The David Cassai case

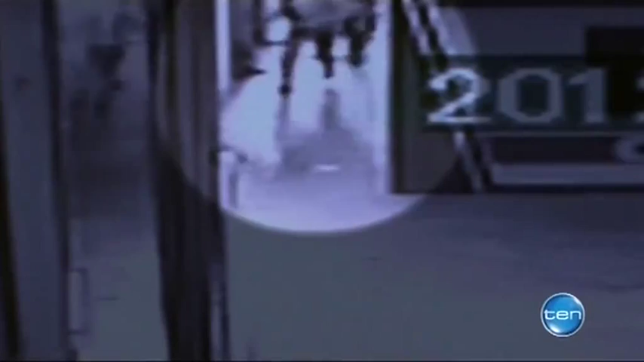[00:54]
The CCTV shows Mr Closter ran at Mr Cassi swinging at him twice before landing the fatal punch.